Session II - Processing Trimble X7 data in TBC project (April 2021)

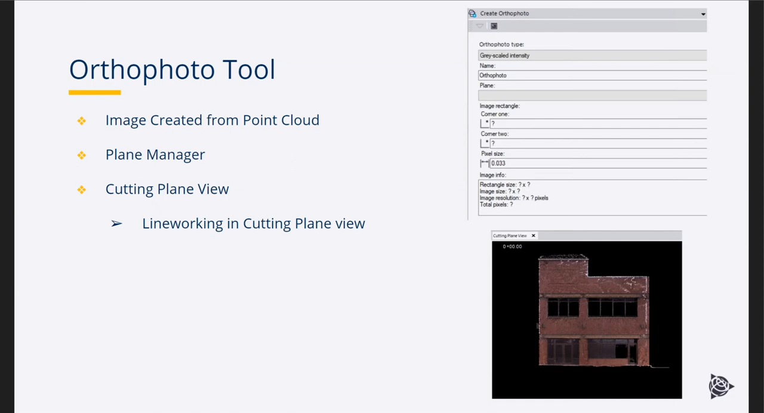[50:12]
So you have a few different types to set at the color, grayscale. Then you use the plane manager and then the cutting plane view to generate line work. So the ortho tool uses point cloud. The next one is rectified image.
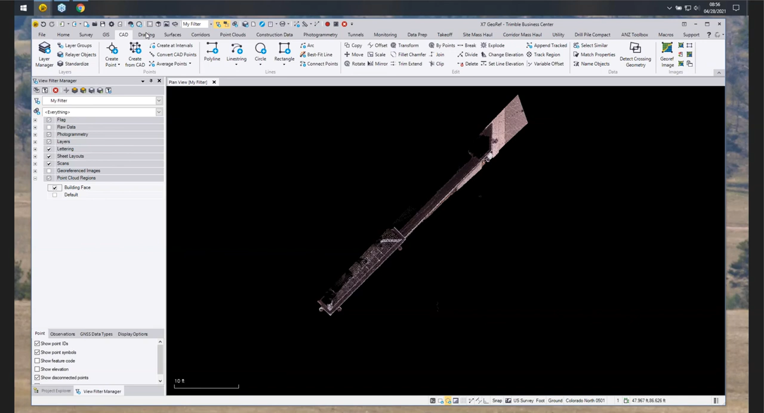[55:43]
And there's, there's the building face. So then we'll go into the point cloud tab, go into the ortho photo. So we can send it out true color, color coded grayscale or depth. And then we'll just select our true color, the plane.
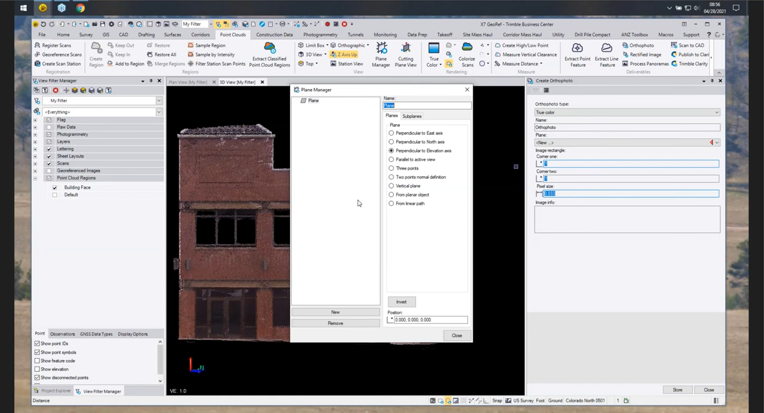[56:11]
So we got to define a plane, our plane manager opens. And we'll do a vertical plane. Asks us for the two points, the position of the plane.
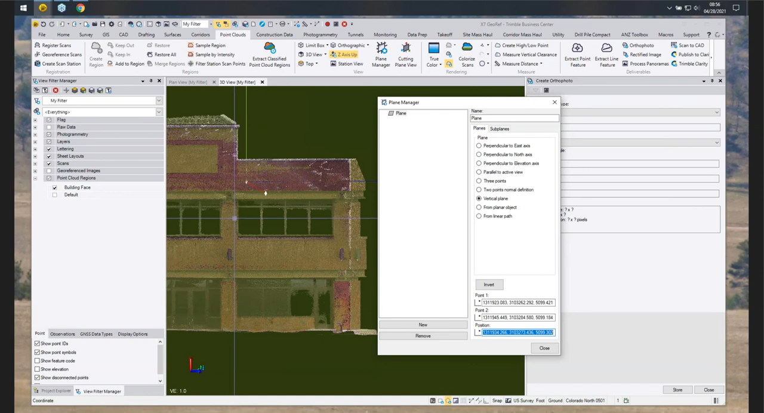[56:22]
I'll put it right in the middle. And now we've defined our plane that we're going to work in.
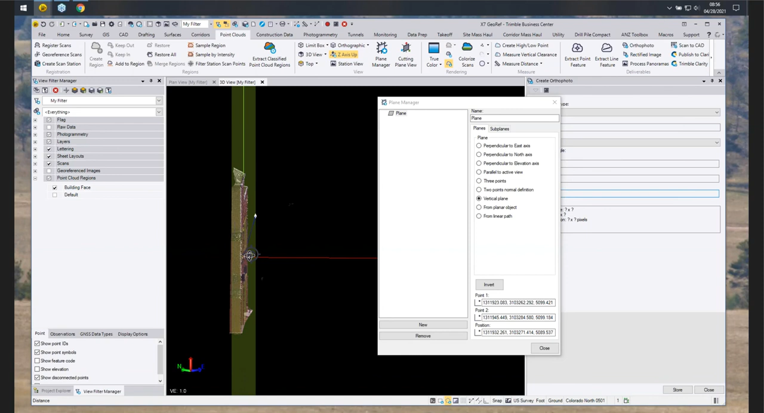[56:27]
That's going to generate.
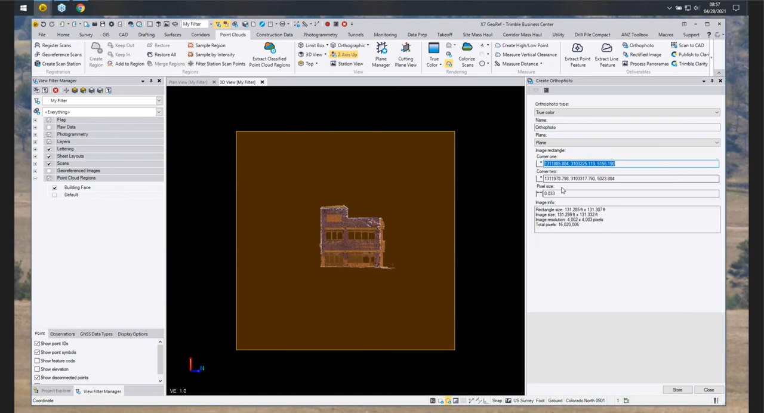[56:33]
So now we have, we've, then we identify. So we've identified the plane, then we identify the corners.